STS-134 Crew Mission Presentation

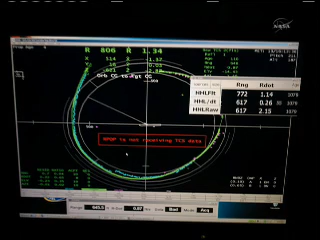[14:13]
to see if there's any holes in anything, anything broken, you know, stuff we can't tell from the inside. We do a little survey by flying all the way around. Now, in our case, we did a first time, what was called a re-rendezvous, where we came back to test a new sensor that we'll use on future spacecraft. Next slide. And this is the display of this new sensor that uses a, you know, something equivalent.